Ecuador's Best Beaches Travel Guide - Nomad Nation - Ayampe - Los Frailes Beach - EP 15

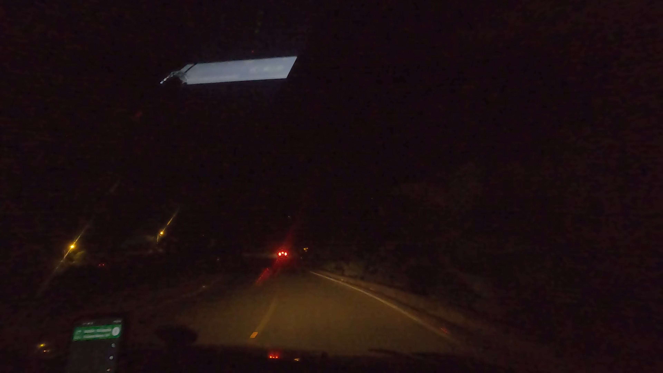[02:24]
We're about 3 hours into the drive, 5 hours to go. All the vegetation just changed to more coastal-like plants all of a sudden. So we got a lot of beach plants now. It's not the same type of trees now. So guys, we are still 3 hours away. We are 5 hours into the trip.
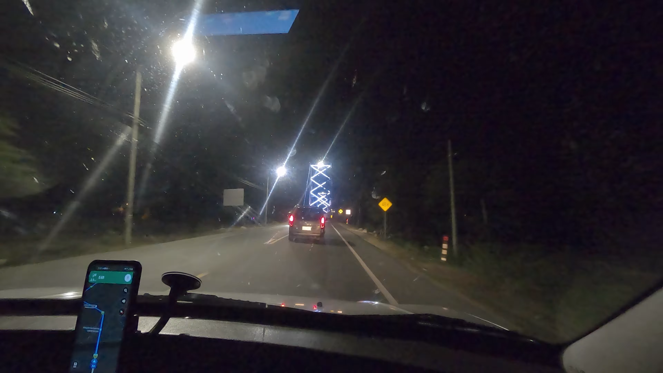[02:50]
It's been pretty dark and windy this whole time.
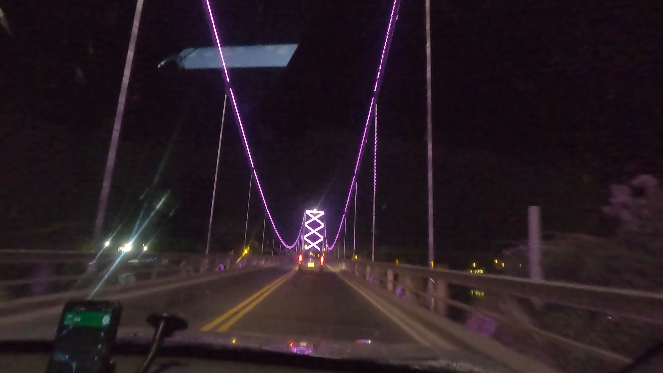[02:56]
We're coming to this cool LED bridge.